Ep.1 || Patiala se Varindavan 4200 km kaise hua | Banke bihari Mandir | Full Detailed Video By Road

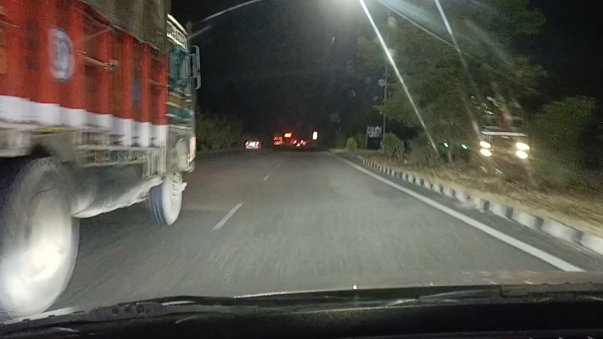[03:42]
हवेली आ गई भाई। लो जी, हवेली आ गई है।
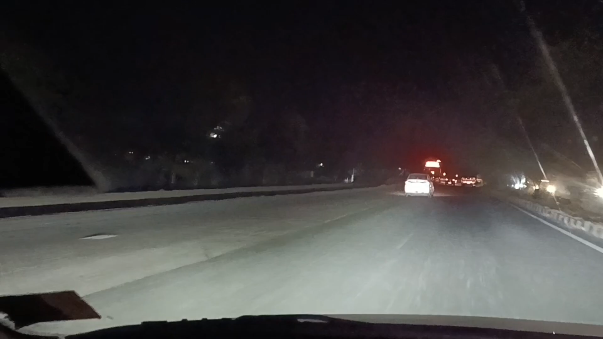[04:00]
जिन्हें जिन्हें खाना खाना रुक सकता अपना, वैसे खाना अपन नाल भी लेके आए हैं। विनोद जी ने एक बहुत बड़ा डोंगा भी बनवा रखा है चावल।